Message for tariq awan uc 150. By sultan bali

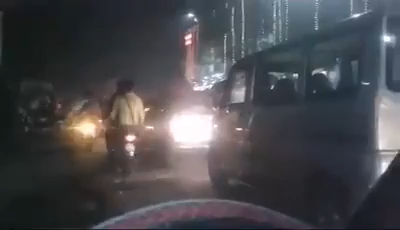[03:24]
ریزولف کریں کوئی بانس کا ٹنڈہ لگا کے دو چار بلب لگا دیتے ہیں وہ اس کا اتنا مسئلہ نہیں ہے آپ نے تو اس کو پہاڑ
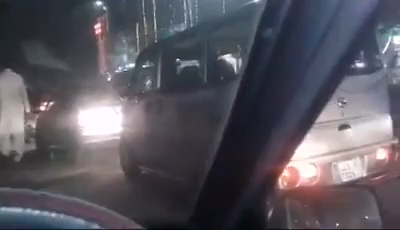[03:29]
بنا دیا اللہ لوگوں کا کتنا ٹائمز آیا ہوتا ہے آپ کو تو ٹائم کی قدر نہیں ہے یہ کوئی ایمبولنس اس میں فاز جاتی ہے تو کیا کریں گے لوگ یہاں پہ تو دیت ہو جائے گی اس ایمبولنس کے اندر ہی پیشنٹ کی آپ کے آپ الیکشن کا ٹائم تو بہت آتے ہیں بہت وعدے ہوتے ہیں اور بہت آپ سوانے خواب دکھاتے ہیں یہ گاڑیاں آپ کے سامنے کھڑی ہیں گھنٹوں سے کھڑی ہیں یہ ریڈ رہی ہیں آگے آگے آگے اور گاڑیاں چوک میں یہ تو ایک میں سڑک بارشاہ روڈ کے اوپر کھڑا ہوں آگے جو چوک ہے وہاں پہ تو بہت سی گاڑیاں کھڑی ہیں یہ آپ کو ریمائنڈ